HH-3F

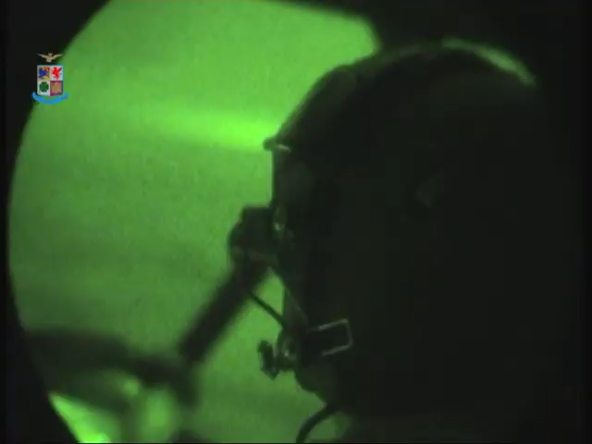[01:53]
con l'utilizzo di ausili frutto della tecnologia più avanzata come i visori notturni,